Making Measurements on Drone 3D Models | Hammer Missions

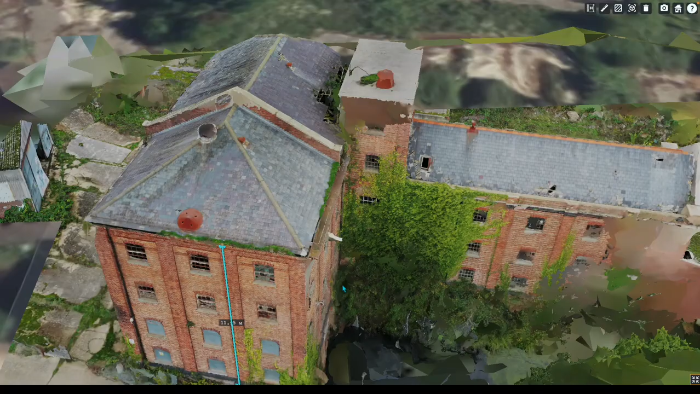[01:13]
you can also look at that in full screen there you go I think we'll stay in full screen mode from now on
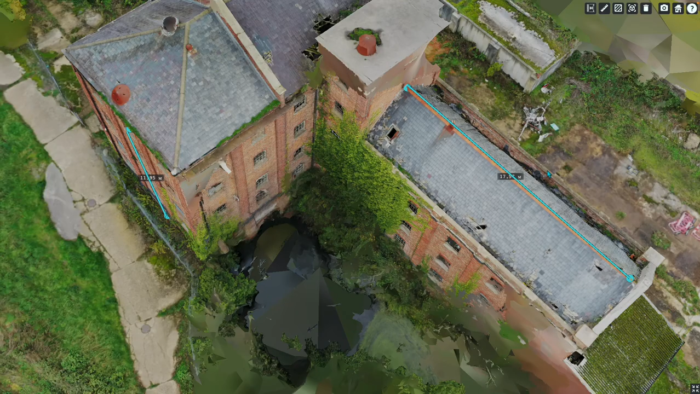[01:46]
and as you scroll round or roll round the points will stay there
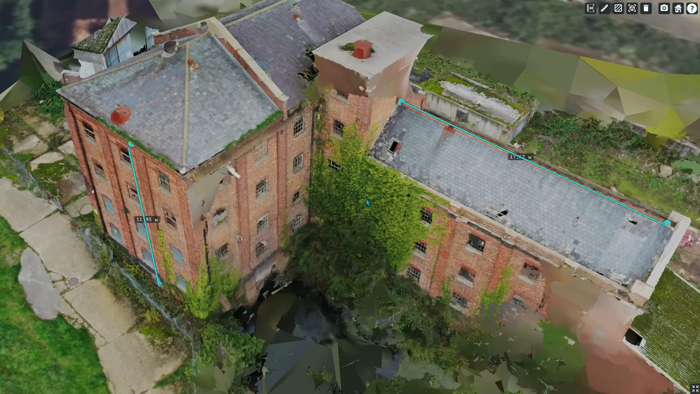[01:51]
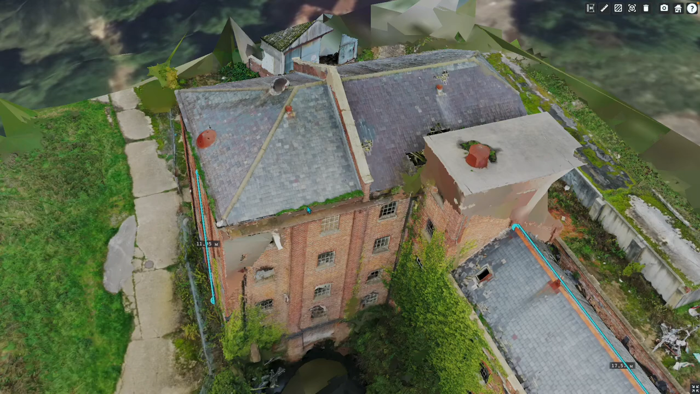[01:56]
so our next option is area area measurement I think we're going to measure this area here
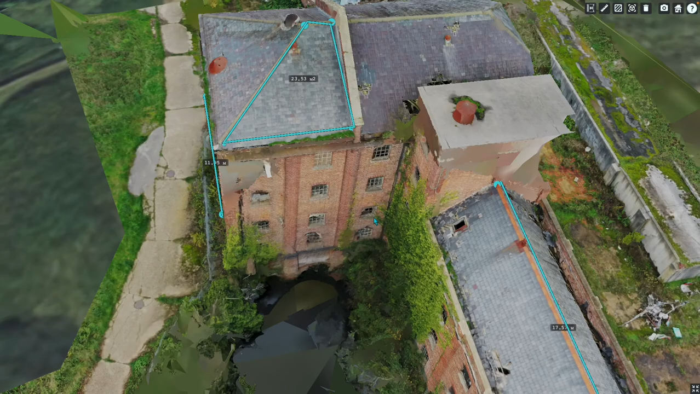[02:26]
could also do that for another point on the map if we wanted to
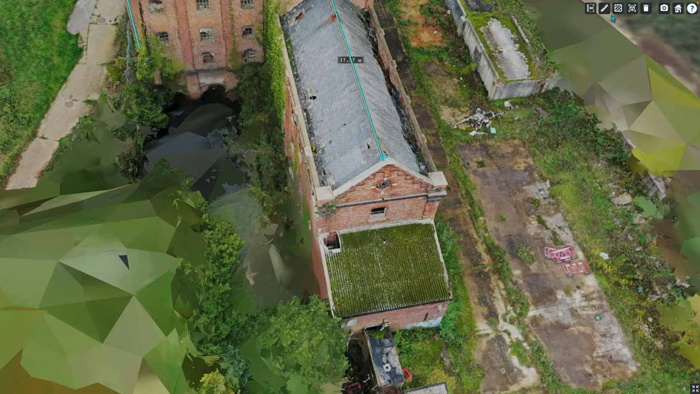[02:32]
measure this area here 32.20
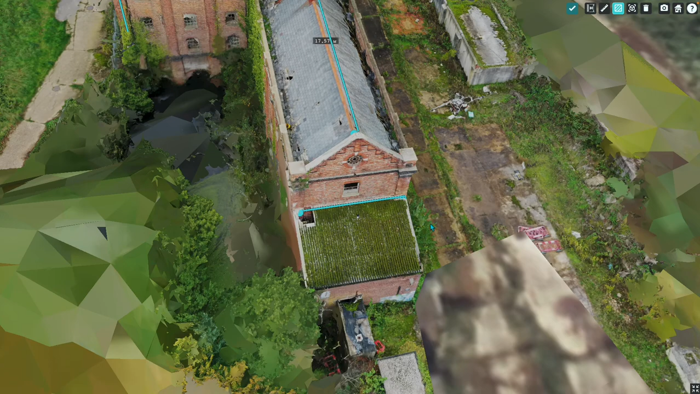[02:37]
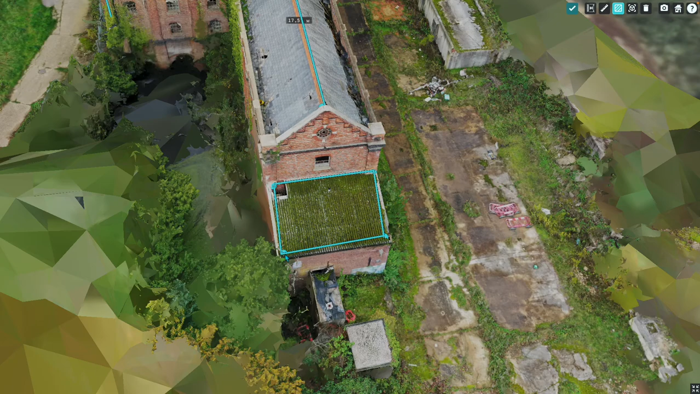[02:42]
you can see as we scroll out the measurements stay on the
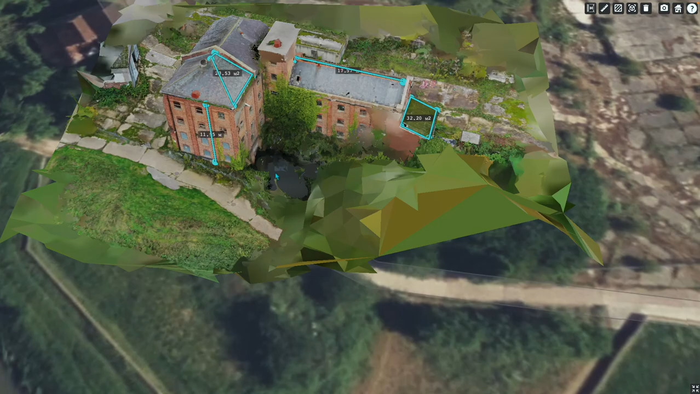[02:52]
map they stay on your 3d model
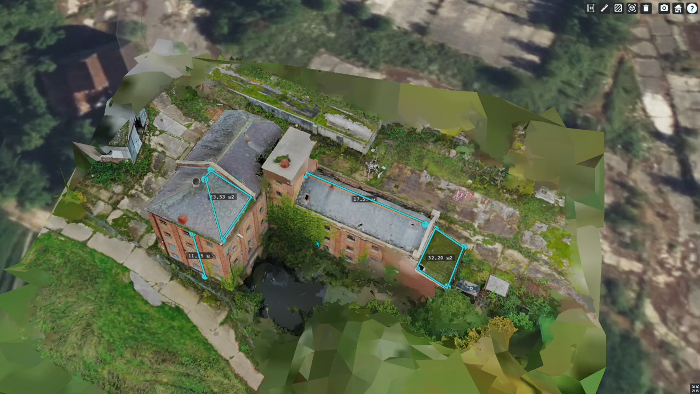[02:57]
so our last option is volume so we'll
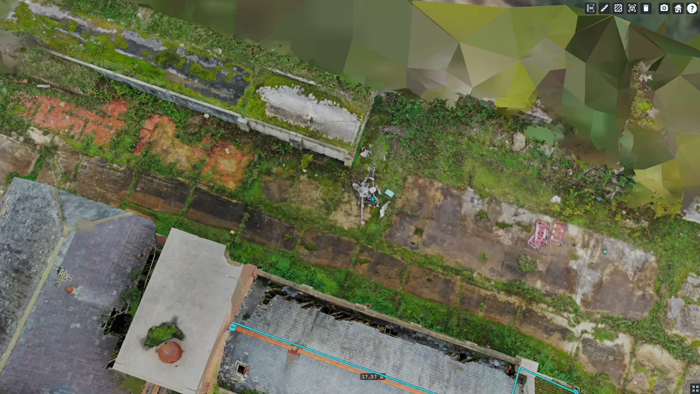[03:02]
come down here to this pile of what looks like junk here select our volume icon and then we shall select
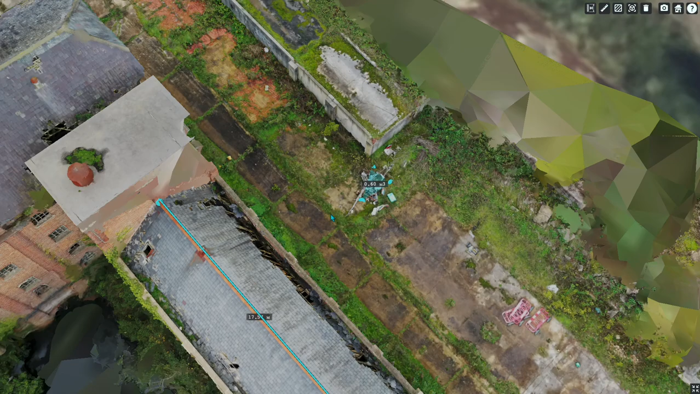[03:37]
so now we have all our measurements on there
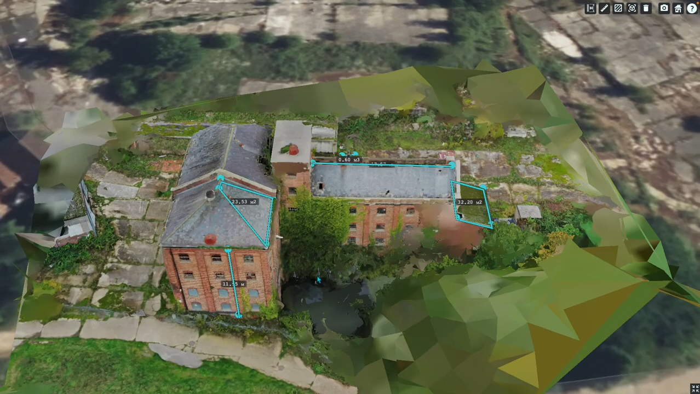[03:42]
in this example i shall show you how to delete those measurements this is as simple as selecting the trash can
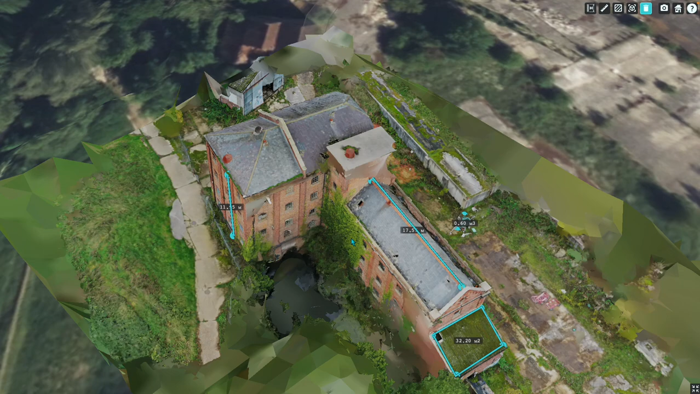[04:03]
and selecting which measurement you want to delete
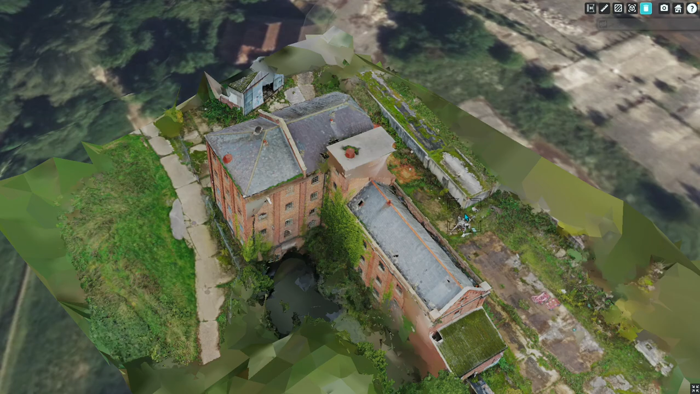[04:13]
and lastly our volume there we go back to an unmeasured model so again from left to right you have